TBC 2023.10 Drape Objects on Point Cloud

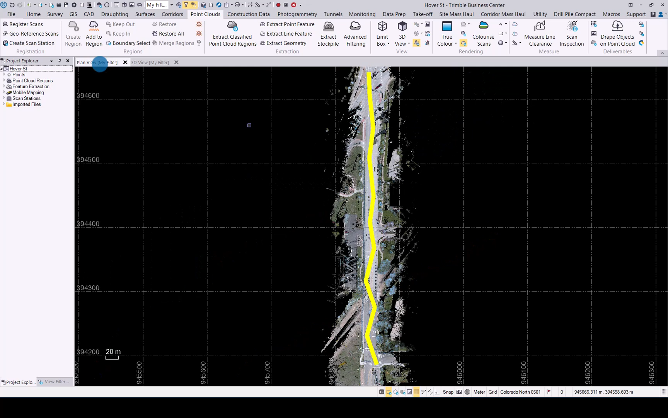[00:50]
If we switch over to the 3D view you will see that that polyline is not anywhere close to the actual point cloud. Let's now move it so that it fits onto the point cloud. Under your point cloud tab you will see under deliverables drape object on point cloud. The enhancer we made I will run through now for this command. First of all let's select the polyline or the line or object we want to move to the point cloud and secondly let's select the point cloud we want to move it to
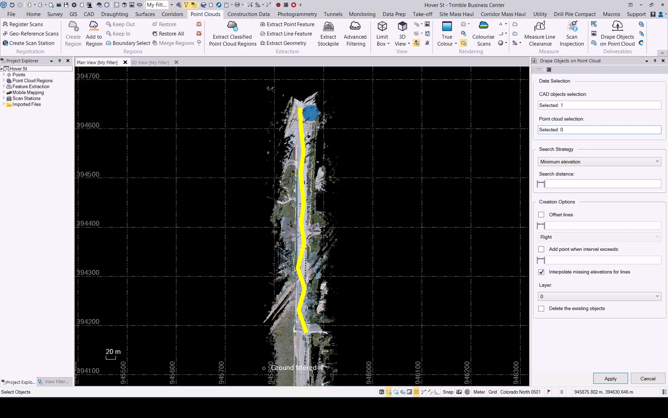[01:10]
which would be the ground point cloud. Now in the search to HD we have quite a few options available for you to decide how you want to move this object to the point cloud.
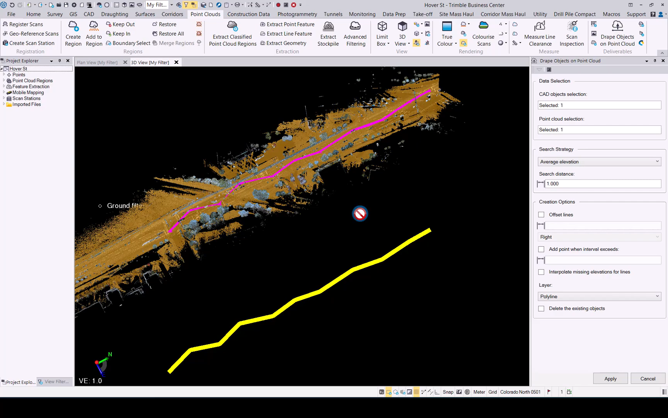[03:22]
Now we can see it has draped that object onto the point cloud that we selected.
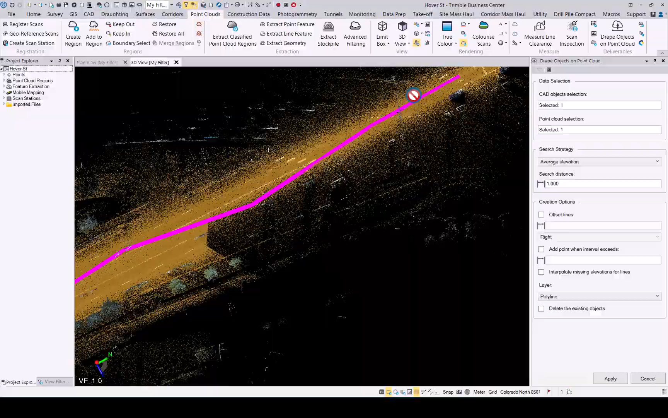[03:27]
I presume in you will see it will now fit exactly onto that as per our requirements.